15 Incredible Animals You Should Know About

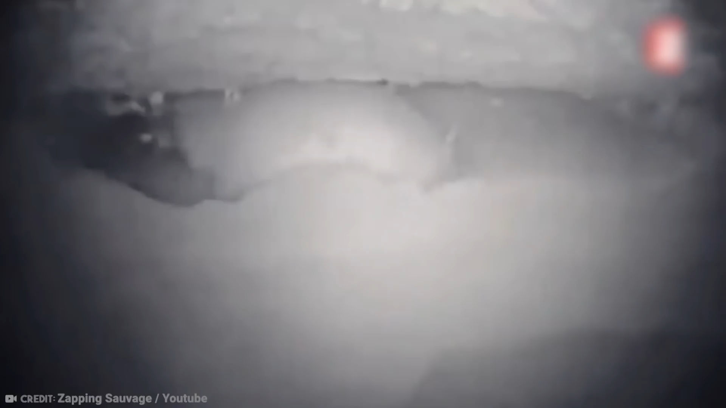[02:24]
That's because, around their armor, they have tufts of pinkish-white fur.